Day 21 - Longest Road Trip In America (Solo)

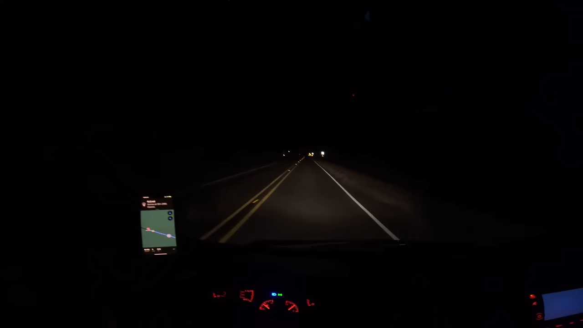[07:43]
all right so the spot that we're going to should be right up here somewhere at this picnic area looks like it might be right up here to the left i'm gonna drive up here you can't really see me right now because it's so dark but it was so creepy so
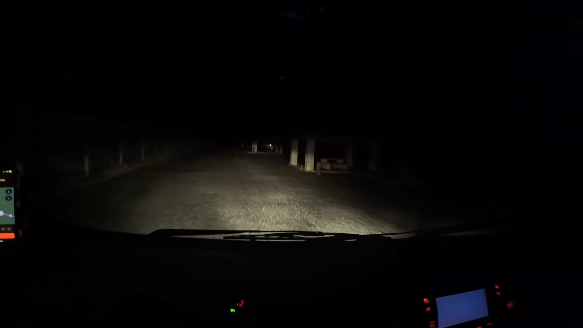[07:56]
we got some picnic tables looks like there's another rv i don't know if you guys can see it there's another rv right up there and then
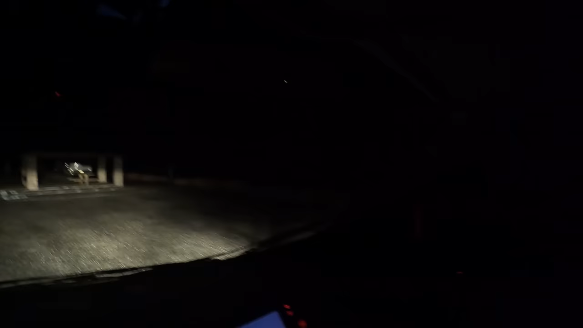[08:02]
right over to the right should be a giant overlook of the valley so i guess we'll see that in the morning i'm gonna pull in right next to one of these picnic tables